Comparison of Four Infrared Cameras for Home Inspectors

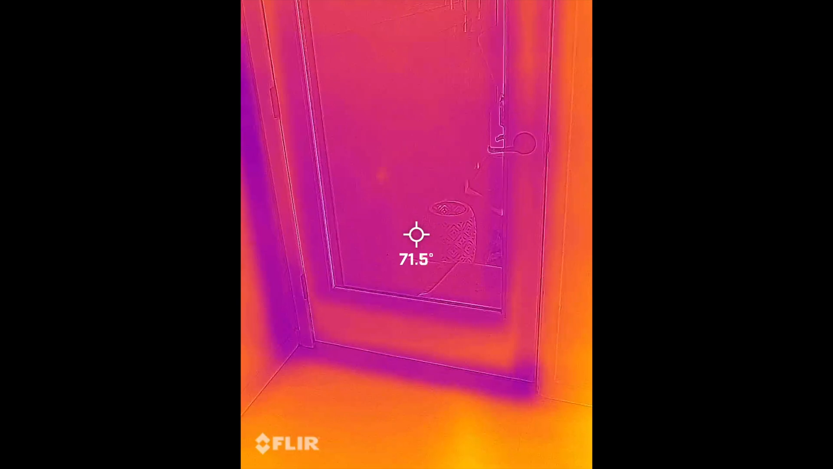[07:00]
It's not very clear like the other ones. But you can see there's some differences in temperature surfaces there by the door. You can see that it's cooler there.
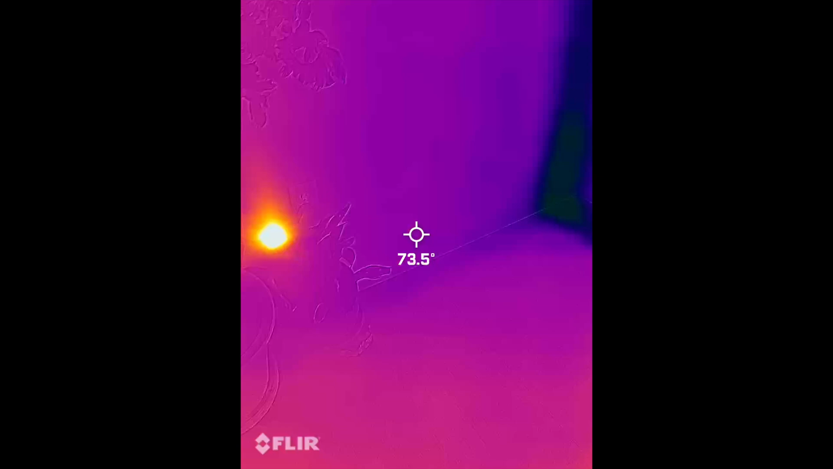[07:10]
And there's, yep, it catches that receptacle there. So that's the FLIR 1.